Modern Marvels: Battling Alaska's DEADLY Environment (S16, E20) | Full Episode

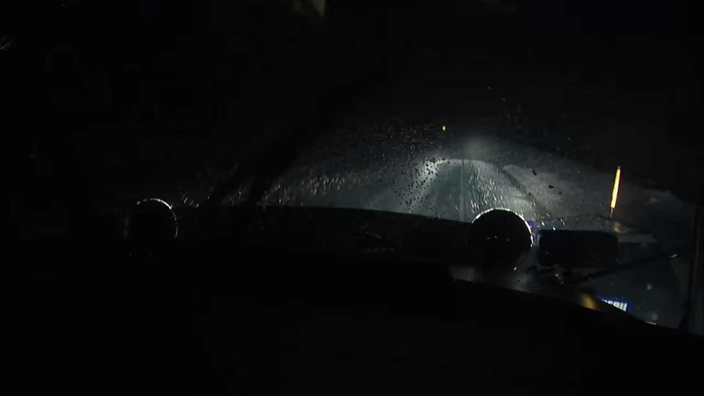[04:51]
We also have a seat function I can turn on, which will vibrate the left side of my seat as I travel over the center line.
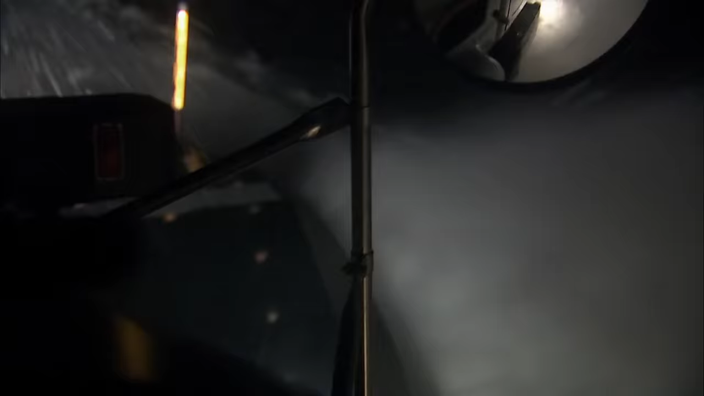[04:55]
And again, if I go too far to the right and start to travel over the fog line, it will vibrate the right side of my seat.
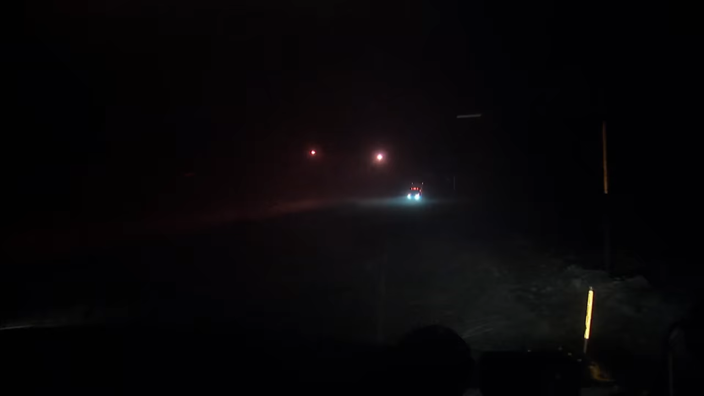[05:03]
Too far to the left at the wrong moment could mean a head-on collision with a semi.
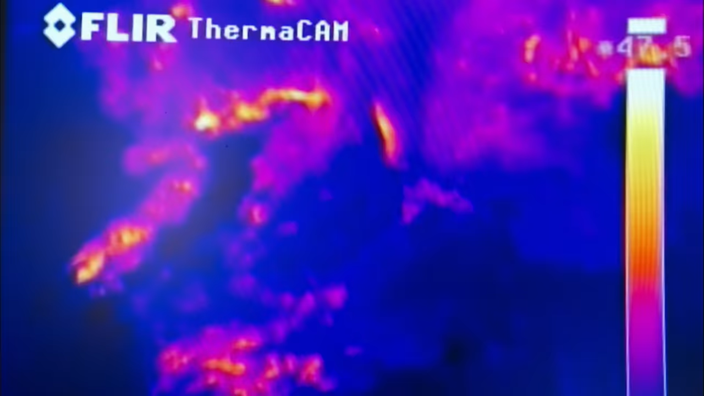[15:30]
The team uses seismic instruments, gas analysis,